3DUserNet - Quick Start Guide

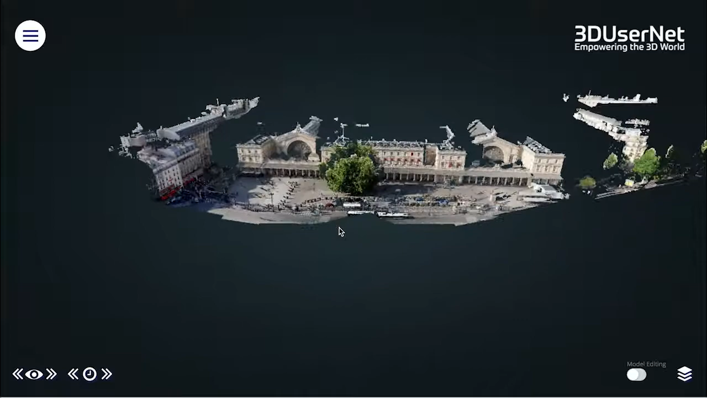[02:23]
You can quickly zoom into an area of interest by double clicking on the data set.
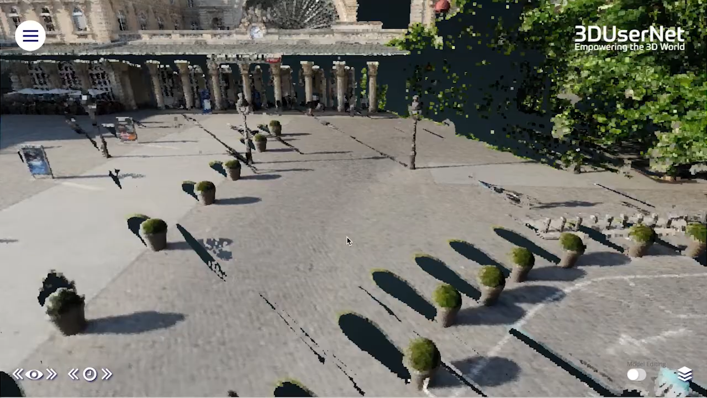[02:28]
Then it is left mouse button to rotate, right mouse button to pan and scroll wheel to zoom in and out.
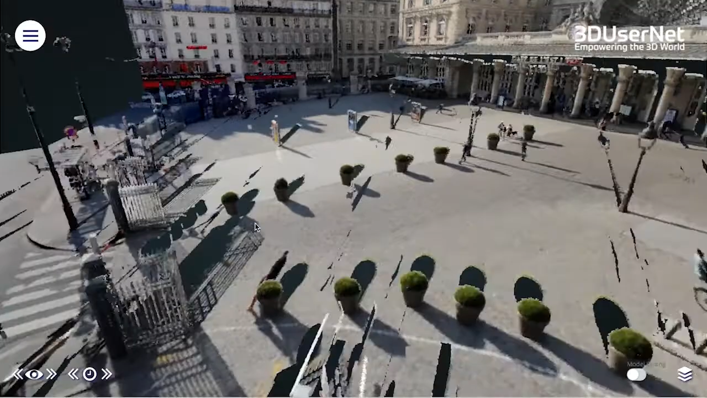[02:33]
You can also use the W, S, A,
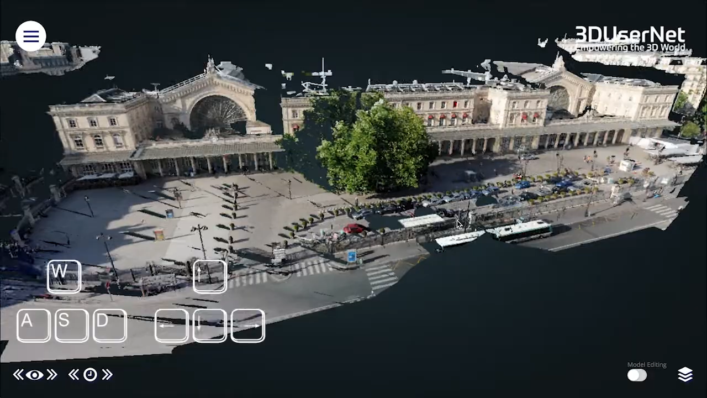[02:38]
D keys or arrow keys to move around the scene in first-person mode.
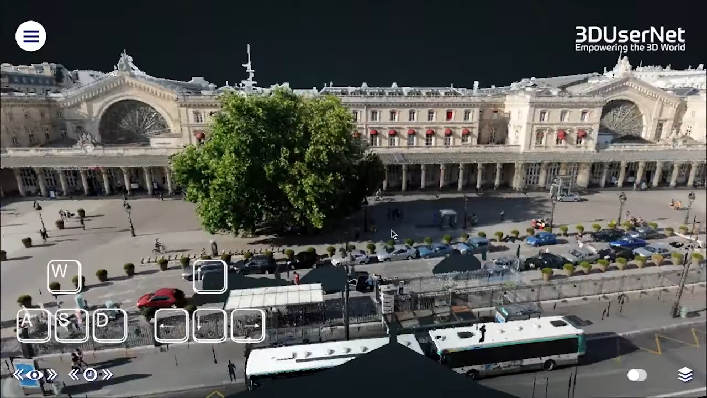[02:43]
Holding down shift at the same time doubles your speed of movement and left mouse button allows you to rotate your view.
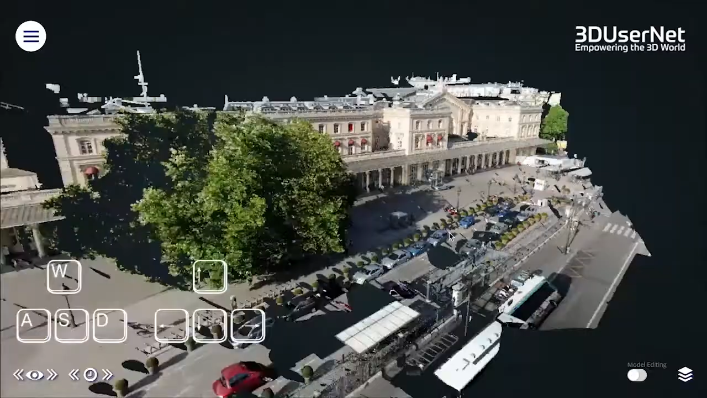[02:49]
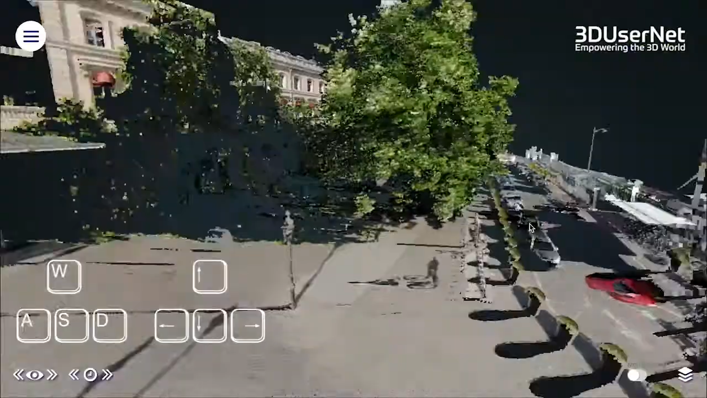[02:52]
To get back to what we call third-person mode you simply right click and then you are back to the original control method.
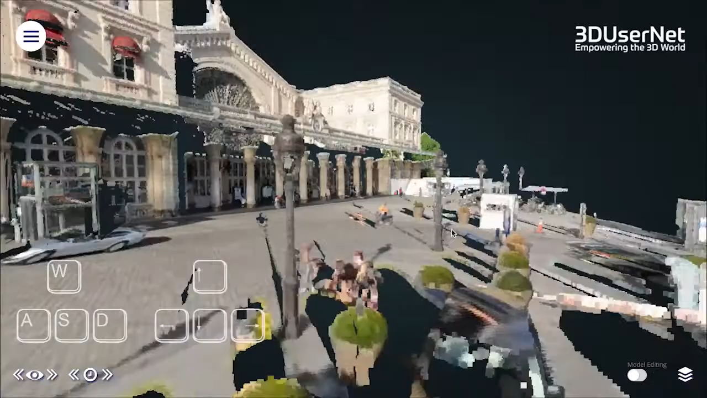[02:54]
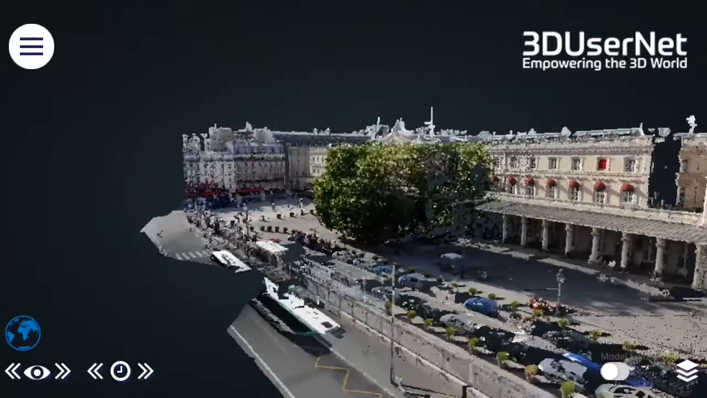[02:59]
Navigation on a tablet or phone in third-person mode is pretty intuitive.
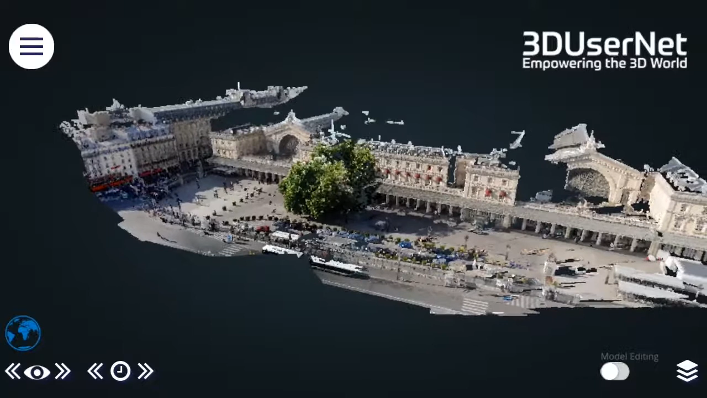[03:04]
I think you'll figure this out pretty quickly as it uses the typical gestures of most applications. There is a video on more advanced navigation in the help section on the dashboard. In order to optimize your viewing experience there are tools to